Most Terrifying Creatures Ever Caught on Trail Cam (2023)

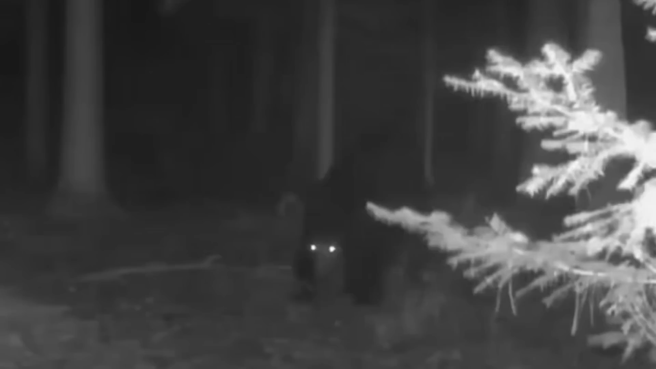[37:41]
bear in the night the wonderful animal can be seen approaching but it appears to be limping could the lone animal be hurt from its position i cannot see any indications if the animal is hurt maybe it could have come across a bear trap or it was engaged in ferocious battle in the wild in the following footage a remote control drone is taken out for a spin in salt fort state park ohio
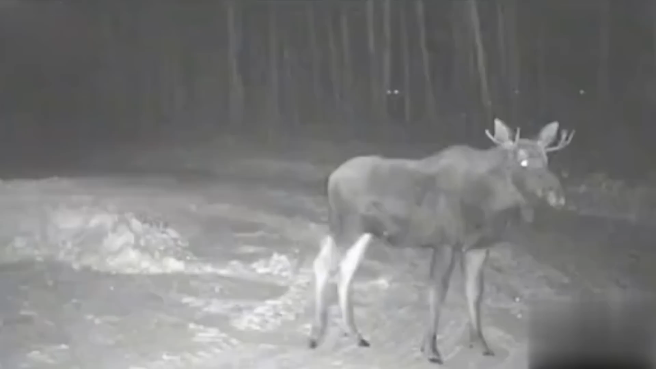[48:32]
it's difficult to verify the bigfoot claims in this instance it's dark outside and all that is visible from between the trees are two sets of eyes it is possible these could belong to other moose but as they move no trace of an antler or ears is visible it's definitely creepy as one needs to remember that moose are large and very aggressive animals that can weight
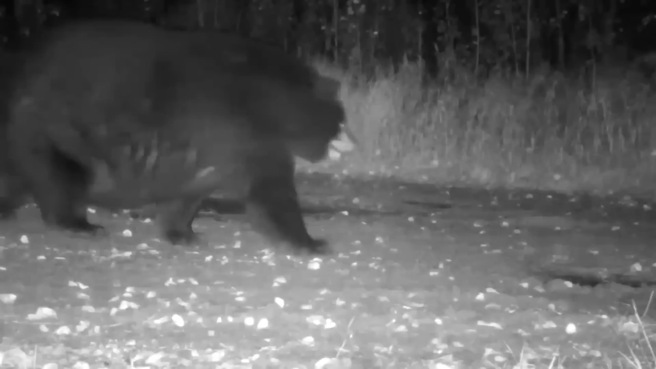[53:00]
this big boy has nothing to worry about come winter his body will have plenty of reserves to keep him going most bears appear big and fat but that is still not a reason to think you can outrun them they are often pure muscle and faster than one would expect however obese bears like this one are becoming a little more common as they have discovered human food and started to raid homes campsites and dumpsters instead of hunting who can blame them when the food is so accessible
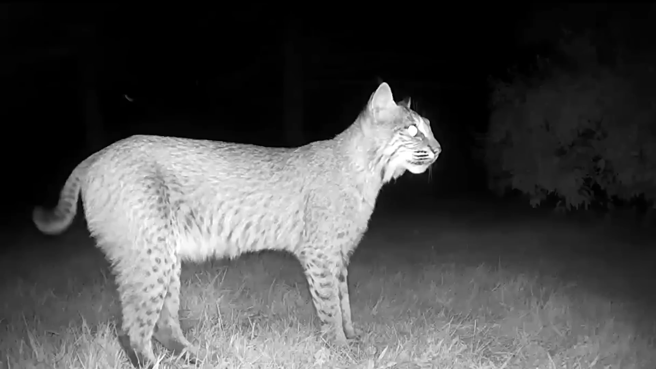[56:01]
mother wildcat appears calling urgently into the darkness no sooner has she finished calling when three adorable youngsters come bounding out of the bushes heeding their mother's call
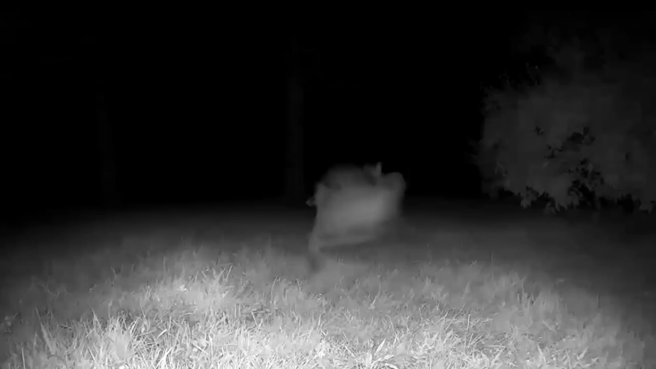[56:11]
no doubt she is schooling her offspring on how to survive in the wild through watching and mimicking her behavior they will learn how to fend for themselves it is evident that she has sensed danger and her quick alert and the pace at which they run off has spared them harm any idea what species of cat this is post in the comments if you want to see more interesting footage then watch this